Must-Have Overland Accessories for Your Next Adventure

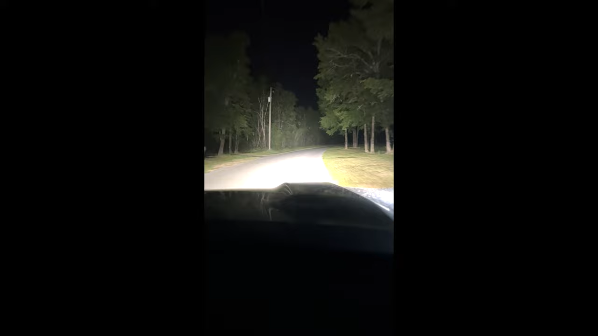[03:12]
factory headlights so yeah we have these headlights here we have these lights here which are the rough country pod lights these mainly light up the the center